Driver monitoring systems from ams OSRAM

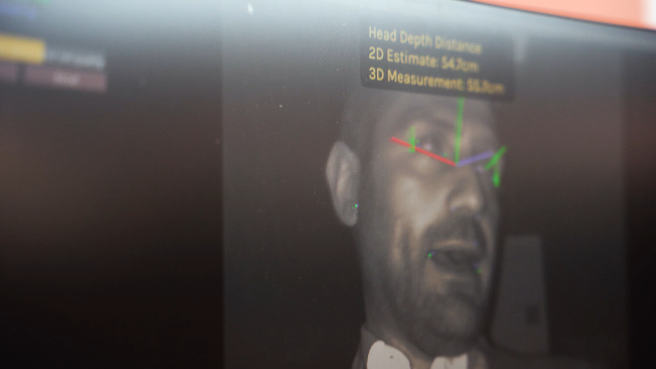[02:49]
So here you can see an example a driver who's driving and looking at the road and you can turn your heads to the left or to the right and with that you can see for example things like the percentage of the eye closure with these bars,